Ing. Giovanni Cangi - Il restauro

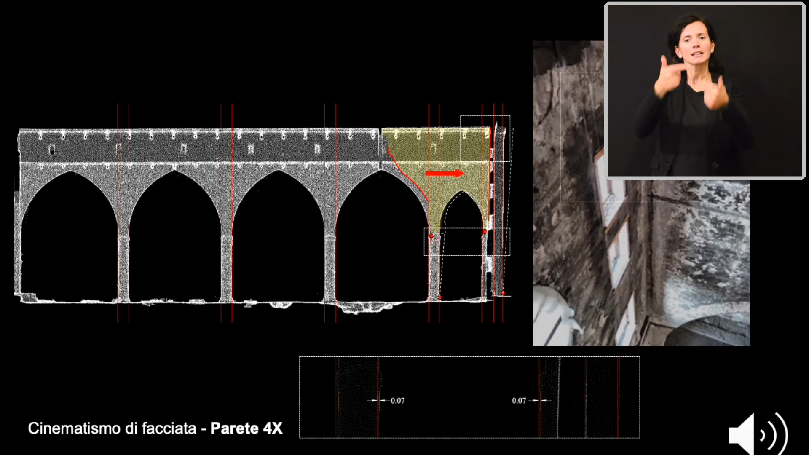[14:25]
rispetto a quello sinistro dove invece abbiamo un corpo di fabbrica che fa da contraforte e contiene la facciata.